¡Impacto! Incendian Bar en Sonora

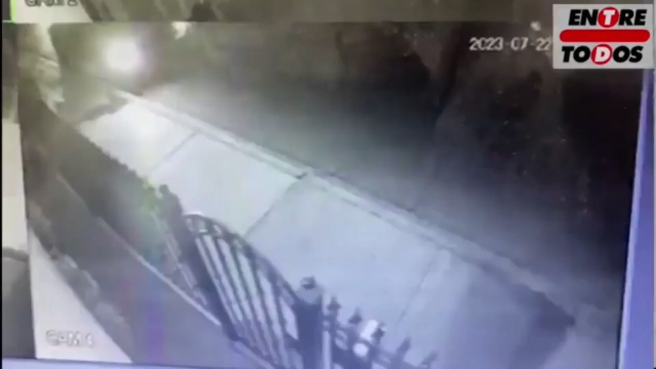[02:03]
pero hubiera sido otro, dicen que era un recipiente que fue y le vino de gasolina y después roció la puerta, ahí de, ahí en San Luis Río, en este bar de San Luis Río Colorado, la roció y después le prendió fuego. O sea, con esa, se, los testigos dicen que el hombre andaba muy borracho, pero también igual podía haber andado borracho y con drogas, pues, necesita estar más que loco para haber hecho esa tontería, que ahorita, por ejemplo, ya, bueno, ya costó la vida de 12 personas, 6 lesionados.